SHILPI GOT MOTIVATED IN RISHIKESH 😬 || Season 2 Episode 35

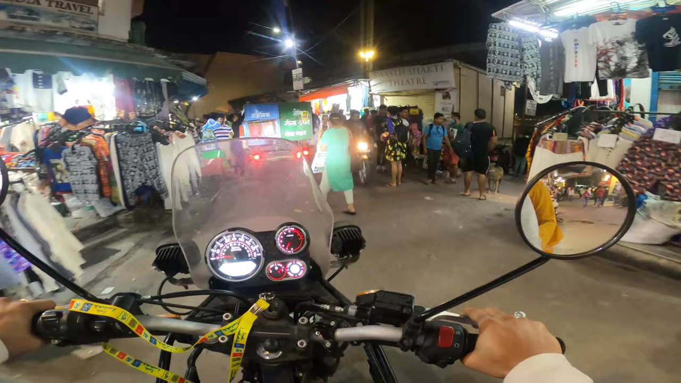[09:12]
तो भाई अपन नीम बीच के बाद इधर आ गए हैं राम झूले की तरफ,
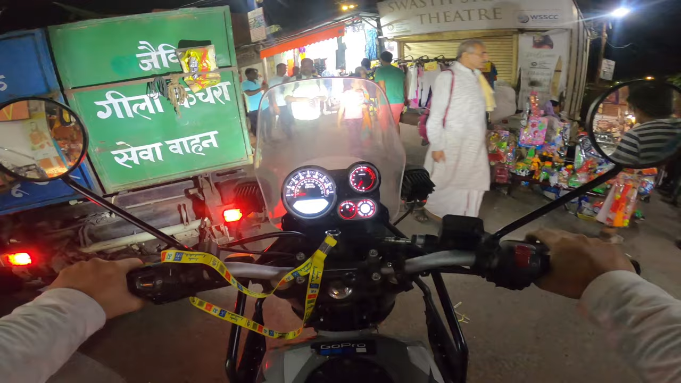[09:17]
और लोगों ने बताया कि राम झूले पे बाइक जाती है,
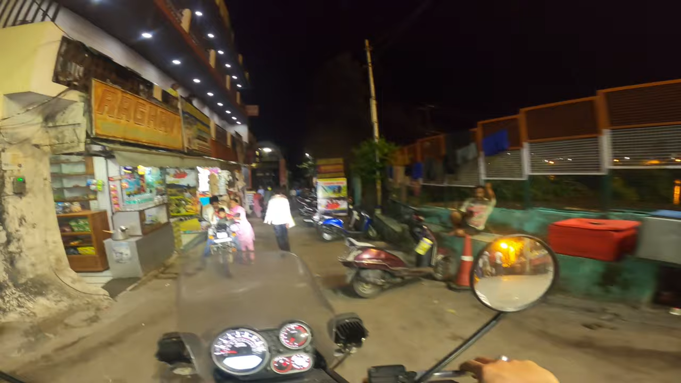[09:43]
तो ये है भैया राम झूला। भैया दूसरा ब्रिज भी है क्या कोई आगे? 3 ब्रिज हैं, वो ज़्यादा मजबूत है।